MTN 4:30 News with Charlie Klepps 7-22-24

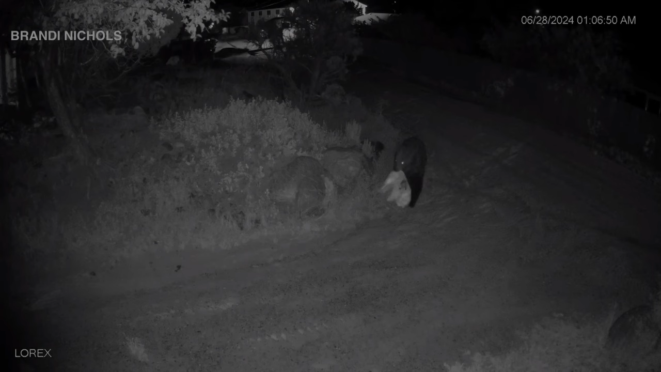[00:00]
head on Q2, a grizzly gone of surreal.
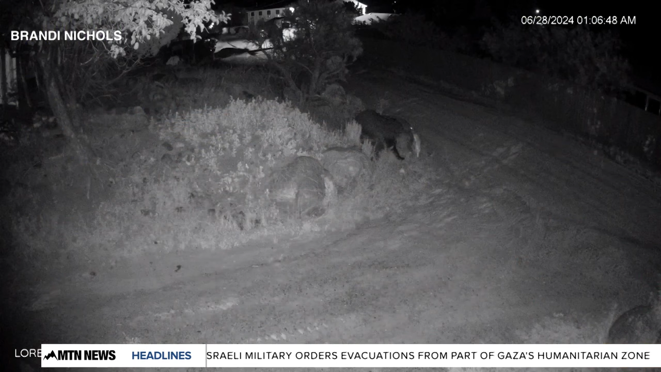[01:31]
But this particular grizzly gave Gardner residents like Debbie Dixon quite the experience after someone left a bag of garbage next to her locked can.